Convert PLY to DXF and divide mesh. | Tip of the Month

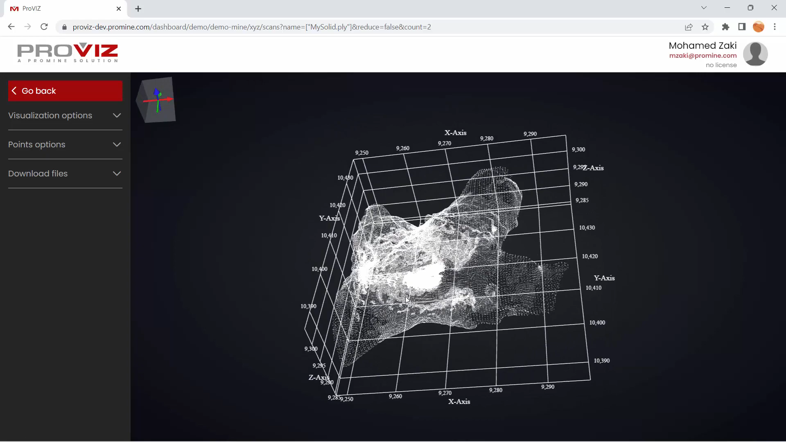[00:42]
So we have a small ore body here and we can see the coordinates. So here's my X, Y, and Z.
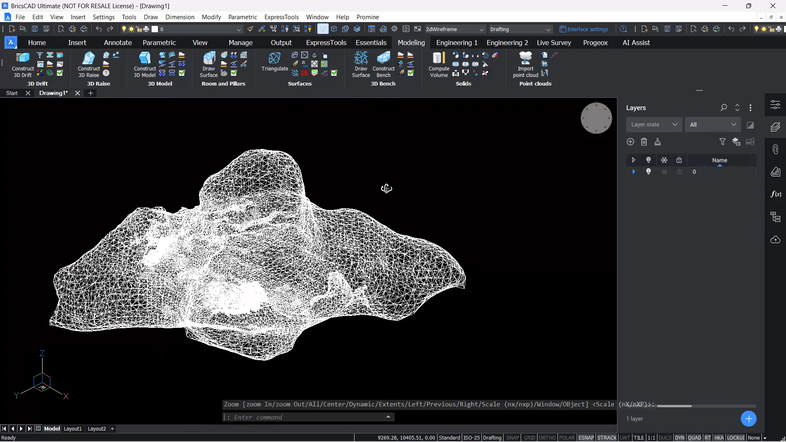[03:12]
What I can do is quickly compute the volume of this using a density of 2 for the tonnage. Hit OK. And hit Enter.
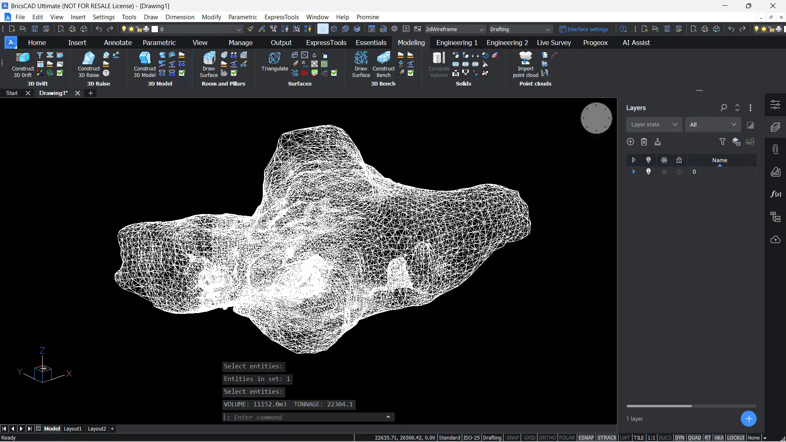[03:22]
And now in my command line, I can see it's 22,000. Yeah, so it does match Provis. So the volume and the tonnage are good. And now what I can do here in this case, if I'm, you know, like doing mine planning, what I can do here is divide this ore body into slices. And I can do that from, again, the modeling category from solids. First of all, what I have to do here is to draw a polyline that will represent the area of slice.
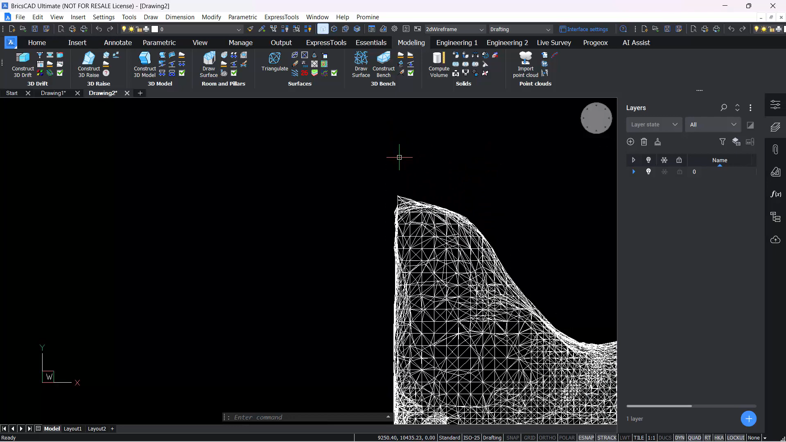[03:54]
So in that case, what I'm going to do is go to the draw, start drawing a polyline.
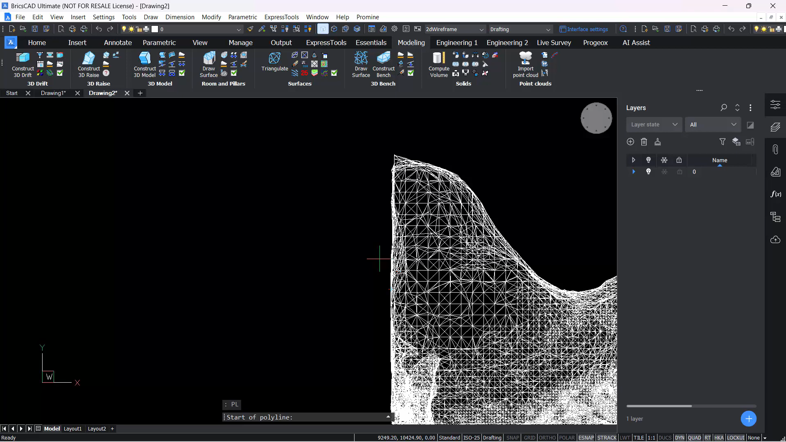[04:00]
And I'm going to start from here, a point from the extremity,
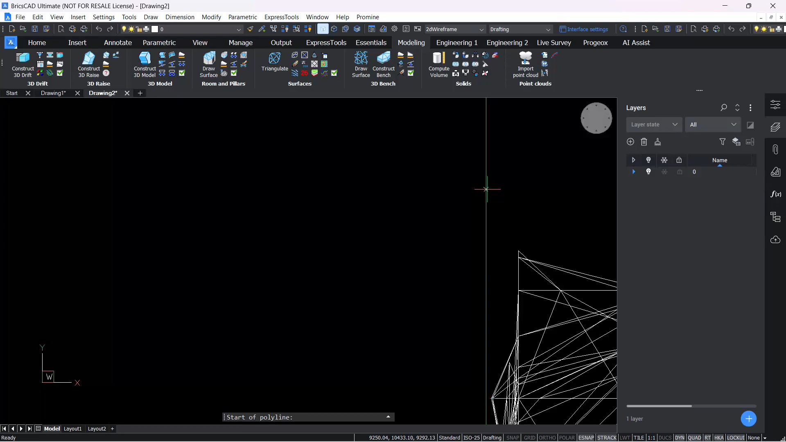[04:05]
extend it, and click here, put it in ortho mode,
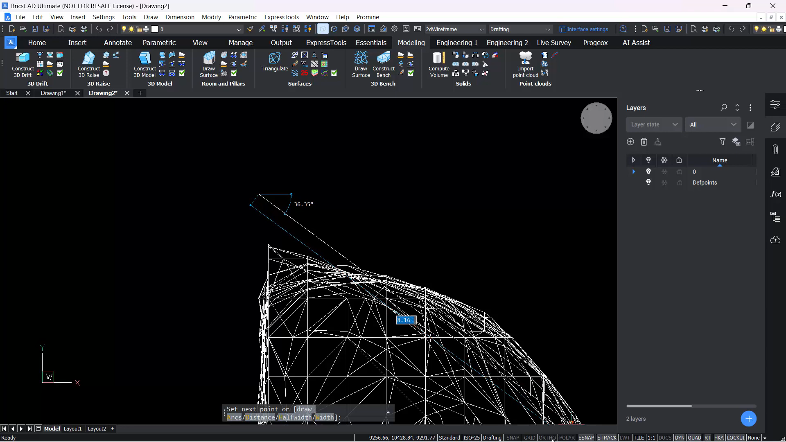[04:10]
then go 10 meters, for example. So like that.
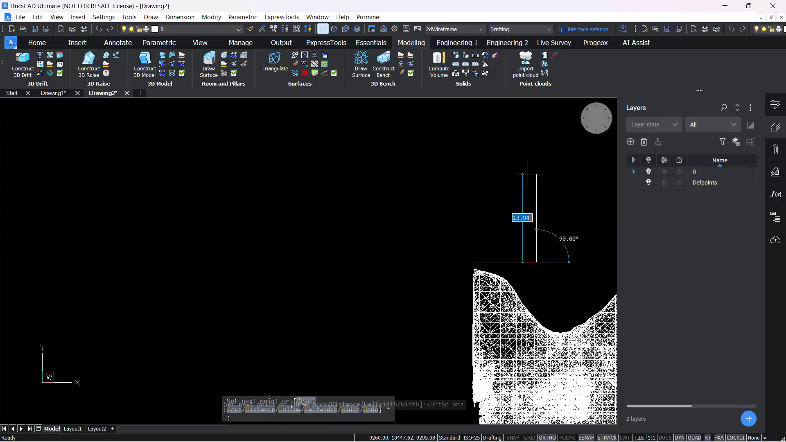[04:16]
And then draw down here, one point here, up there, and then close. So I just want to make sure that I cover the area of the slice. It doesn't matter if my polyline is perfectly shaped, you know, but I want to make sure that this is covering,